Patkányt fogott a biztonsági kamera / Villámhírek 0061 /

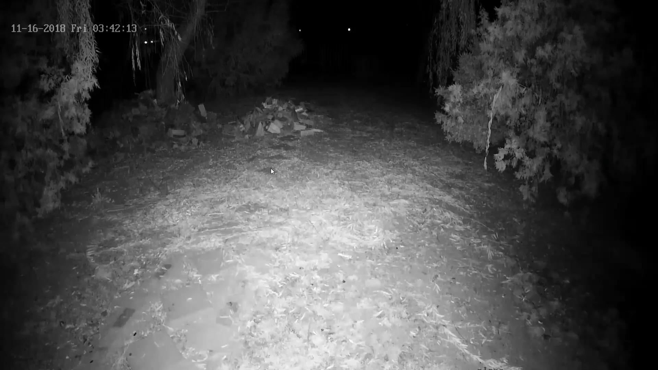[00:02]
No, hát ugye felszereltem a kamerákat, a Facebook oldalon volt erről videó, és már is találtunk valakit, illetve nem is egy valakit. Több behatolót is. Csak azért az egy valakiset mutatom, mert itt közelebb fog jönni. De az előbb lehetett látni, hogy legalább ketten vannak. 2:30 valamennyikor kettő mozgás lehetett itt látni. Tehát két patkány van a farakásban. Legalább.
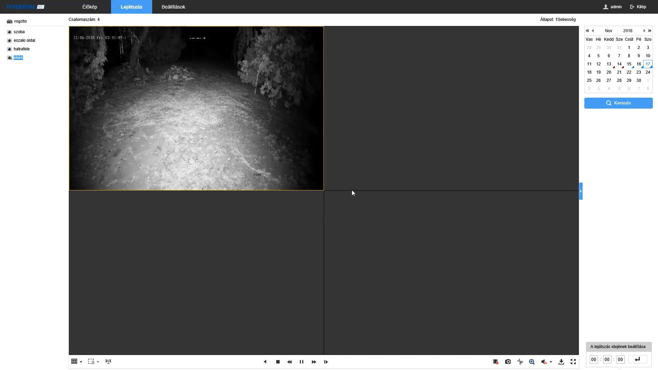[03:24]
Tudj, és most vissza van nekült meg ilyet valamitől. Na, hát ennyi volt az első fogása a biztonsági kameráknak.